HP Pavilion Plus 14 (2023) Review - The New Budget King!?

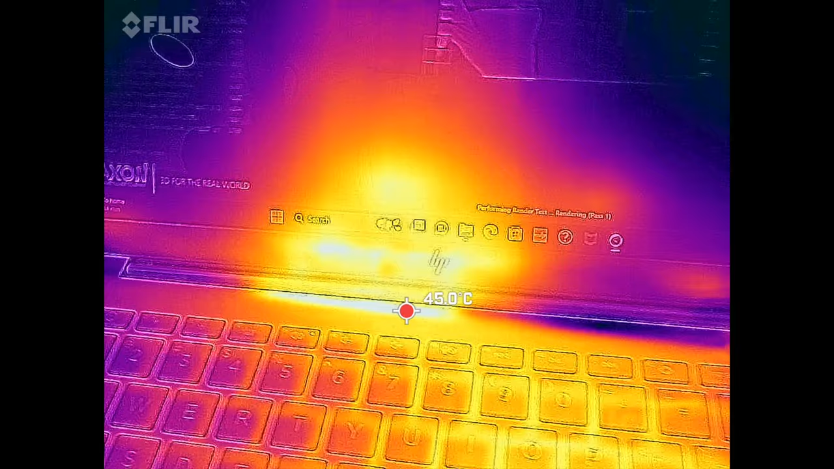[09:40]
On screen: spot 45.0°C
too hot to the touch actually stayed relatively cool throughout even under heavy load even on the underside maybe 41 42 degrees celsius but nothing overly hot so very impressive
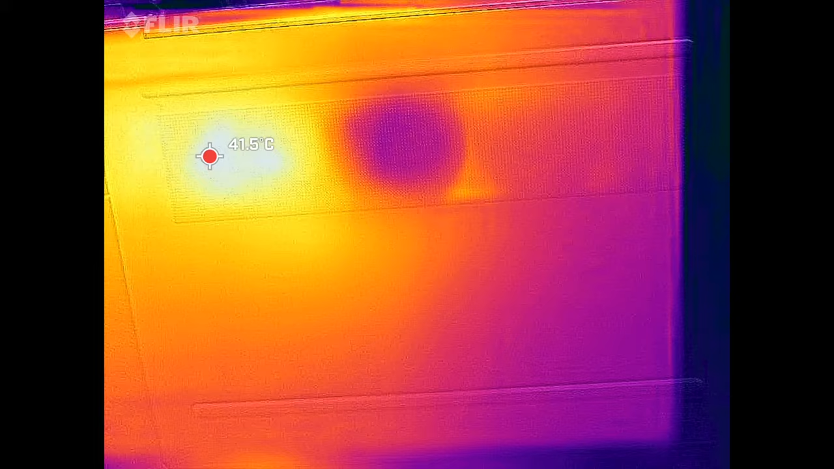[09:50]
On screen: spot 41.5°C
when it comes to the surface temperatures and